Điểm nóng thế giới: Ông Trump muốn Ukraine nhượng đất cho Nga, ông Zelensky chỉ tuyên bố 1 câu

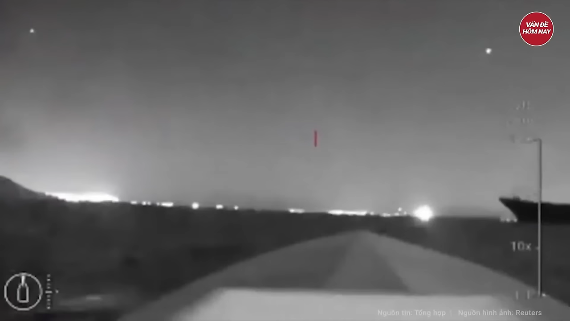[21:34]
Ngoài ra, lực lượng Ukraine đã sử dụng xuồng không người lái CBB để nhắm mục tiêu vào các tàu của Nga. Đầu năm nay, một đơn vị quân đội đặc biệt của Ukraine đã đánh chìm một tàu chiến nhỏ của Nga có tên Ivanoves bằng cách sử dụng 6 xuồng không người lái hải quân được điều khiển bằng vệ tinh.